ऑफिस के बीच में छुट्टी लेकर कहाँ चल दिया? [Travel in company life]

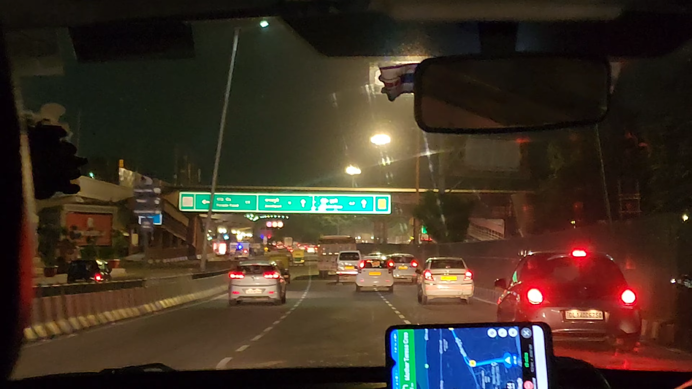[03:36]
अब गाड़ी दिली के सटमों पर दोल रही है दोलाकुआ
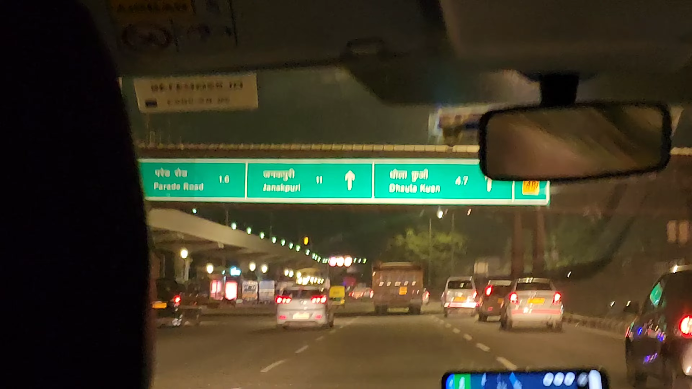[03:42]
जनतपूरी प्रेयरूर यह नाम देखे हो यह साला कितने साल हो गए फिर को याद नहीं है अब रात को साड़े मारा गया अत्पास हो गए और गाड़ी आगे निकलती जा रही है ठीक वैसे ही जैसे 2016 में पहली मरगास यह बात गया था